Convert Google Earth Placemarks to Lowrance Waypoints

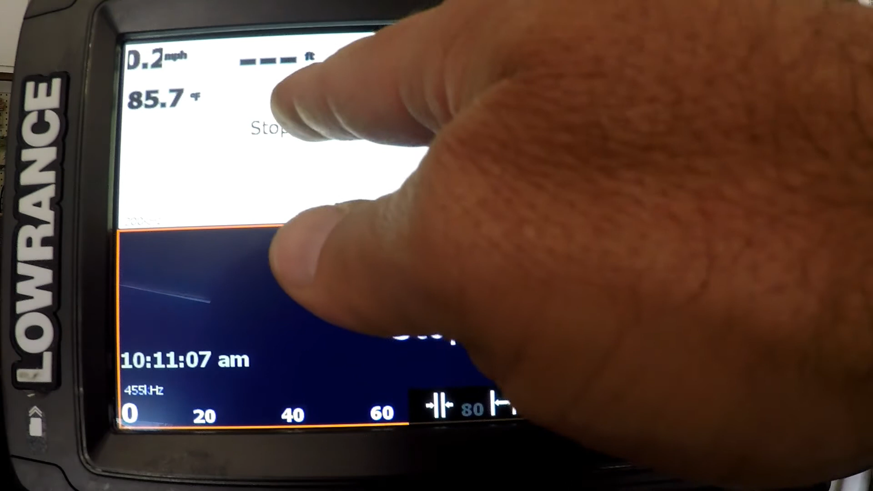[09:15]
On screen: water 85.7°F, speed 0.2 mph
for the 2d and down imaging now what I'm gonna do is take